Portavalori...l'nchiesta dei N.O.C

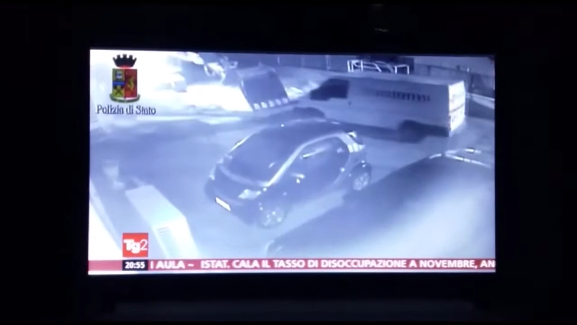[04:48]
3 anni fa è stato arrestato per l'assalto fallito al cavo della NP Service di Foggia. Giugno 2014,
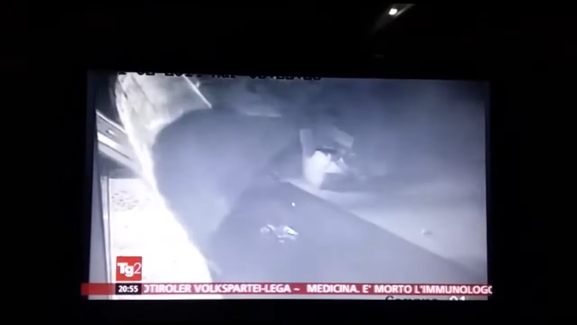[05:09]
una ruspa buca il cavò dell'istituto Secure Center di Bari.